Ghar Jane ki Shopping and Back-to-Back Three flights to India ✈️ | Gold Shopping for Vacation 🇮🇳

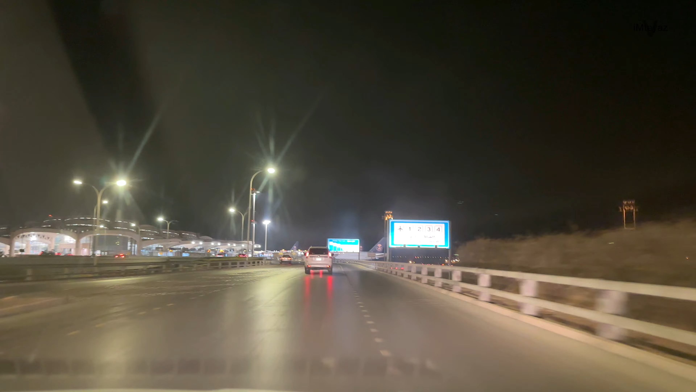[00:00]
और यहां का मुझे सबसे बेतरी नजारा लगता है यह उपर चड़ते ही सामने खड़ा होता है जहाज अभी नया डीजे नया देखा थो अचल्या नहीं जाना गया है